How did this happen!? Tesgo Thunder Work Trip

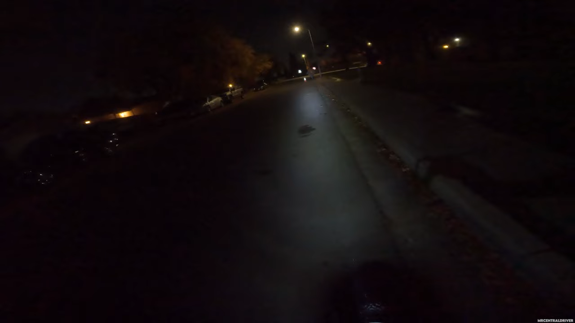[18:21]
not too bad honestly after i moved it like i'm telling you it's really not that bad and even like that is pretty good right there so i'm not complaining about that and that is your brake light and you can see the ground when i do hit the brake levers it activates like a brake light when i saw
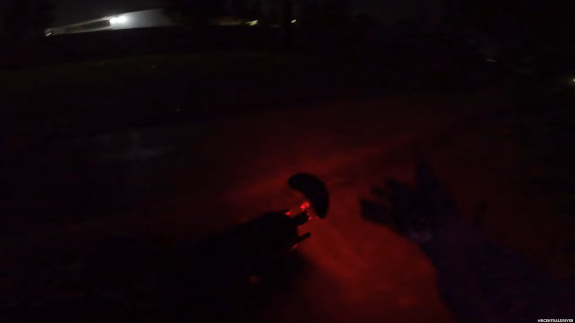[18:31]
my buddy ride it around i kind of saw that myself if you look at it it's not too bad i will say the light is very low compared to like everything on the bike it looks like it's almost pointed
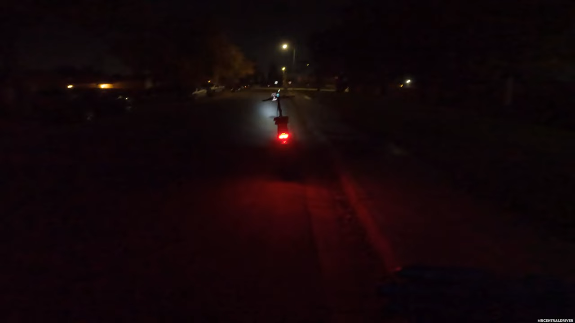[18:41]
down a little bit it's not pointed up but it's not too bad i'm pretty sure i can come back here and bend it
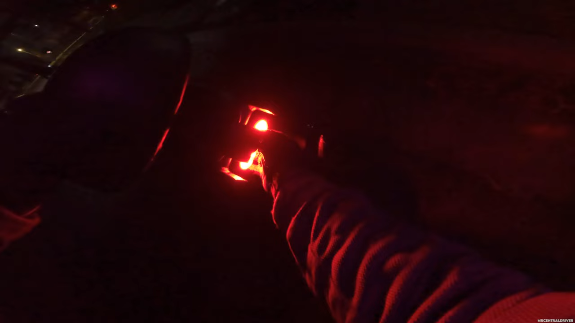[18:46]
out of the way yeah there's like a little bracket but i'm not trying to break anything but not a bad brake light i
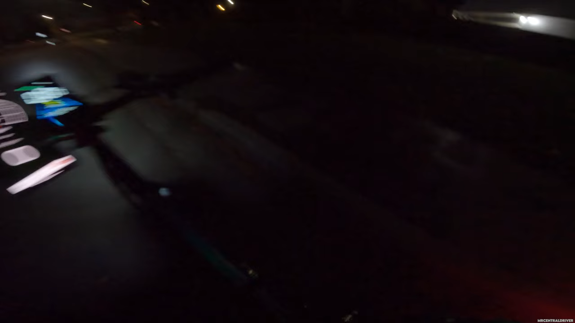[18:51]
would say it's just not as bright as i feel like it should be when you actually hit the brakes that's all so now that you guys know how well this headlight looks it's pretty good it's a straight beam like right on there's no distance off to the side so i can't see anything in the corners if it's like really like pitch black so what i'm gonna do right now is i'm gonna turn on my electric headlight you can buy these on electric xp's website and this is just gonna add a little bit of light now it's not going to be the best light
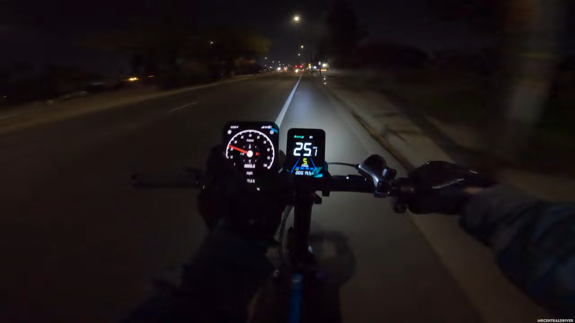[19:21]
i would say i still gotta move my phone down a little bit because look it's like pointed straight down but it's definitely helping a little bit but this is just not the greatest handlebar setup there
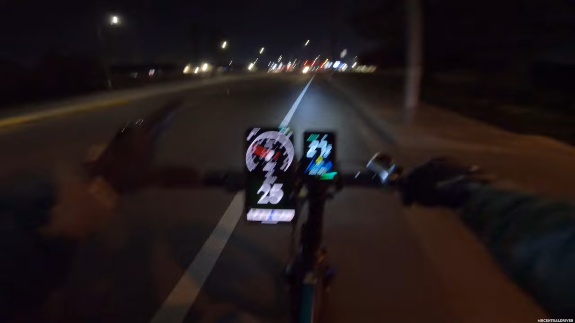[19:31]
the handlebars are really short i should have mentioned that already look how close my hands are and my watch is doing a bunch of crazy stuff i should have turned it off i forgot newbies oh come on bruh bruh i sat there too long showing you guys the lights and my watch is distracting me so give me a
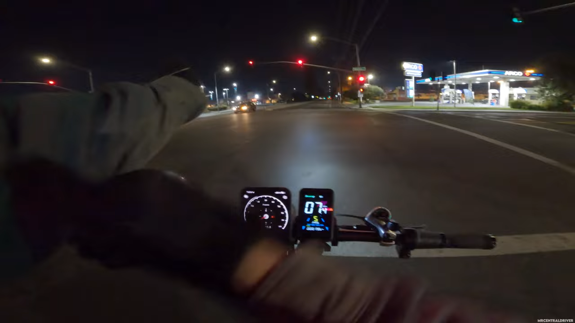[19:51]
stick oh my god just turn off yes yes did i get my watch off it just it stuck it's literally just stuck okay there we go all right the watch is off shouldn't bug us anymore bad news about me being here right now i just noticed since i didn't hit the crosswalk button we're gonna have to go across the street because
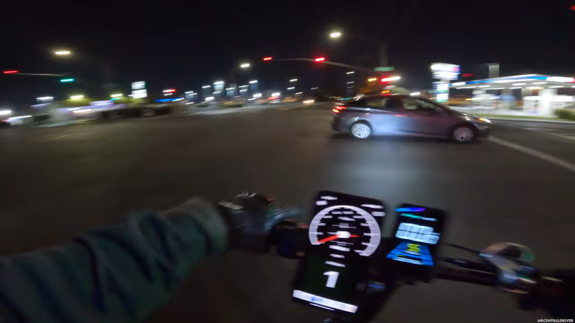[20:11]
i didn't hit the thing and i'm not in the actual street this bike is just too slow and what are those girls doing you see a bunch of people like running right now they were they came from this van i think the van's alarm went off and i think they're just doing some stupid stuff that they probably shouldn't be doing oh god it's wet hold on hold on i don't know man i don't know what's going on with that but i don't even want to know
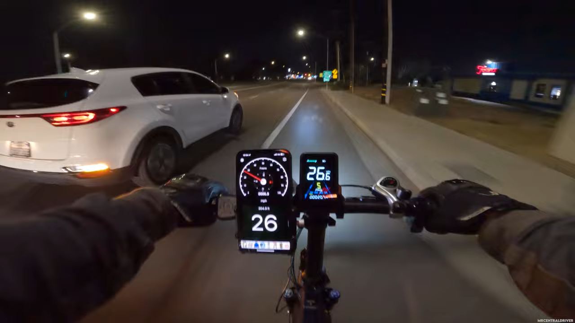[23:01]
i don't trust this car right here i knew they would do that see i don't even think they saw me at all so i'm glad i braked all right so anyways other than that i'm having a great time on this bike and like my co-worker said if i kept a clip in there he said it's like a great cruising bike especially like for older people the only bad thing about this bike for older people it's not a step-through design and i know step-throughs make it a lot easier for people to like get on and get off that's the only downside to this bike but i will agree it is a nice cruising e-bike so
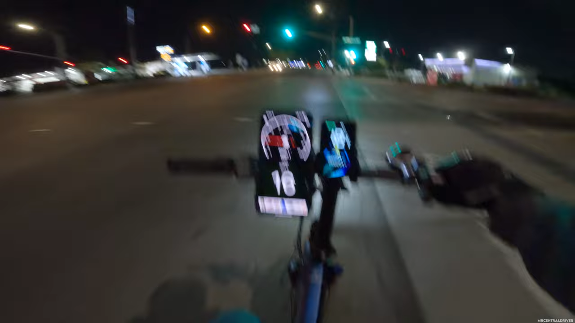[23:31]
that's what i would get out of it it doesn't do 28 miles an hour like they say it should it does 27 at the max i've ever seen but realistically it stays at about 26 oh my my voice cracked it's super cold out here i got my my visor up and because if i close my visor it's tinted i can't see at all and yeah it's just really really cold out here i don't even want to get the weather out because we're trying to do a range test right now which i will definitely uh get back to you you know when we get back to the house but overall thoughts on this